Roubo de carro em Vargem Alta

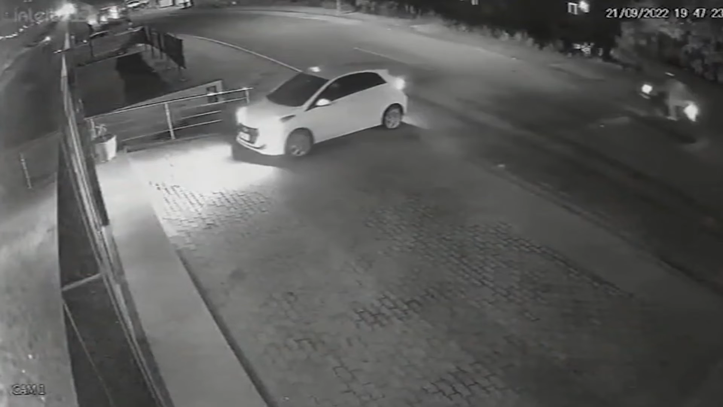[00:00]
A ação dos criminosos aconteceu por volta das 7h40 da noite na avenida Eliseu Gasparini, no centro de Vargem Alta. No vídeo de uma câmera de segurança, é possível ver quando a mulher estaciona o carro. É quando os criminosos passam em uma motocicleta. Mais à frente, eles dão meia volta e abordam a motorista e anunciam o assalto, que imediatamente a mulher joga a chave do veículo no chão e caminha para o outro lado da rua.